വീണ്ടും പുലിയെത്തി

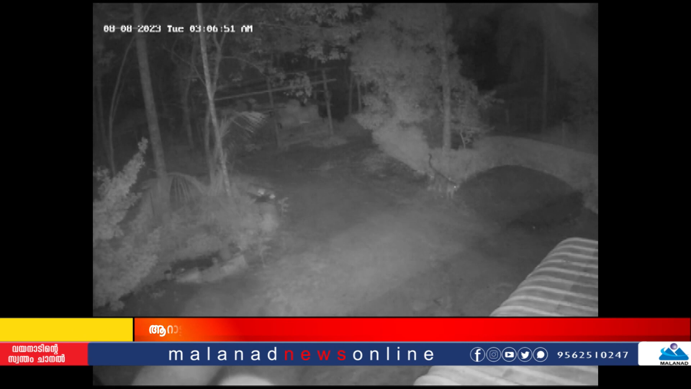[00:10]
ദൃശ്യങ്ങളും കാൽപ്പാടുകളും പരിശോധിച്ച വനംവകുപ്പ് പുലി തന്നെയെന്ന് സ്ഥിരീകരിച്ചു.
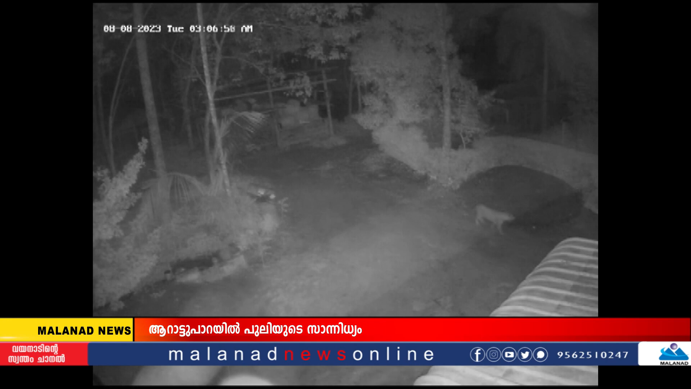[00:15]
കുമ്പളേരി ആറാട്ടുപാറ പുളിക്കൽ റോയുടെ വീടിനു മുന്നിലാണ് കഴിഞ്ഞ ദിവസം പുലർച്ചെ പുലിയെത്തിയത്. വീട്ടിലെ വളർത്തുനായി പുലർച്ചെ നിർത്താതെ കുരിച്ചിരുന്നു.